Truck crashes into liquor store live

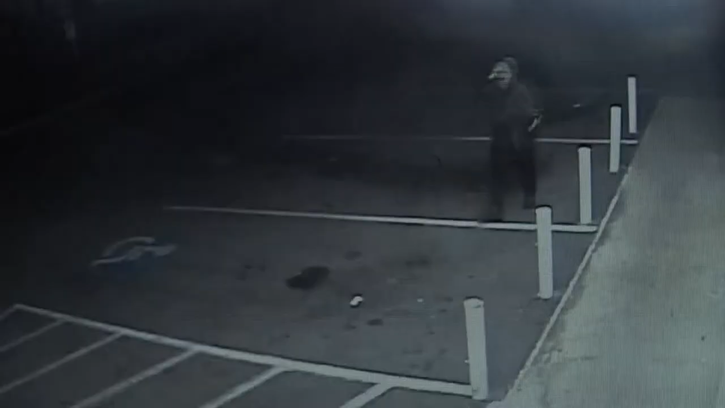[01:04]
suspect walks up too but police say
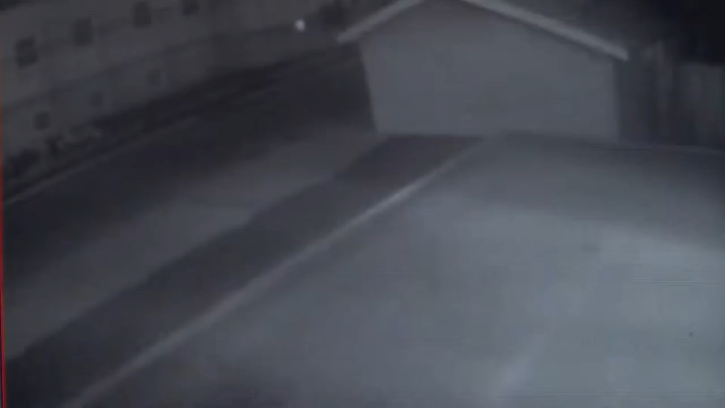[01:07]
they realized they couldn't get inside so they
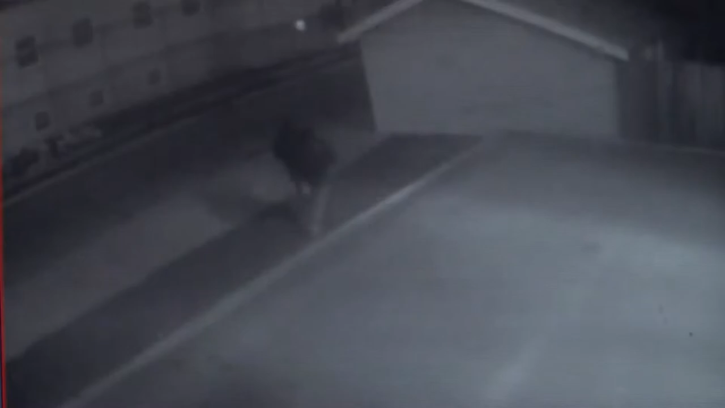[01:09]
ran it appears that they might have wanted to attack that building to get to the atm machine